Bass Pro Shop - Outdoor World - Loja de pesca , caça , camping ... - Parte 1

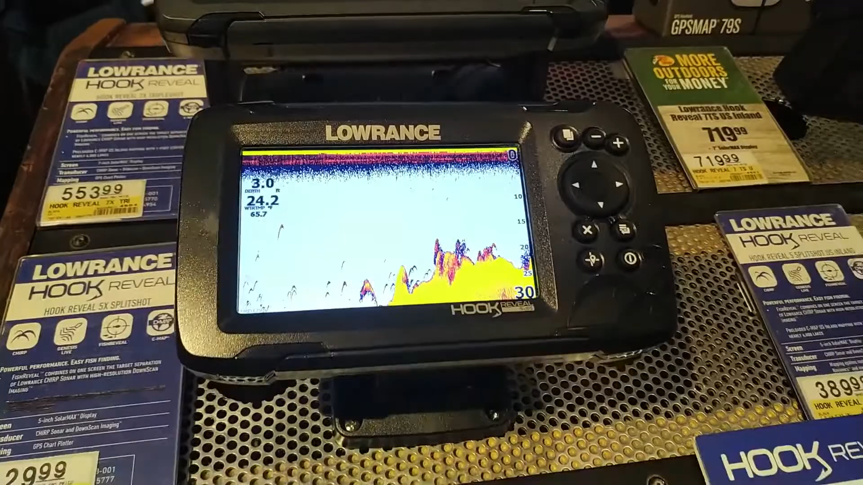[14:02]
Isso, se tem alguma coisa embaixo, né? Olha os três.